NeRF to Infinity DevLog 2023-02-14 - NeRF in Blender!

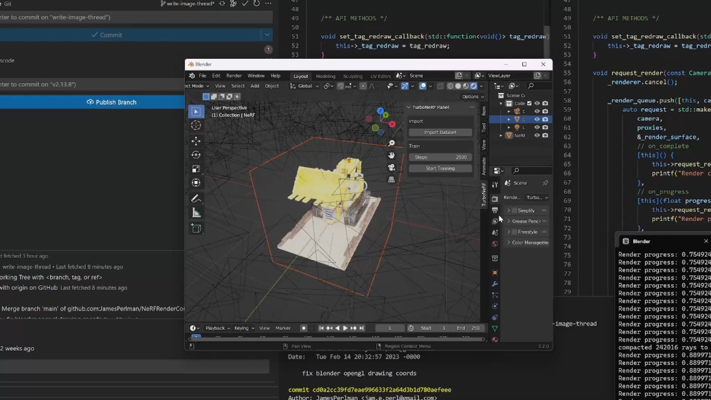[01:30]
and I sort of cheated by making the Blender window tiny, but there are more techniques we can use to make this feel more interactive, and that's what I'll be focusing on in the coming days.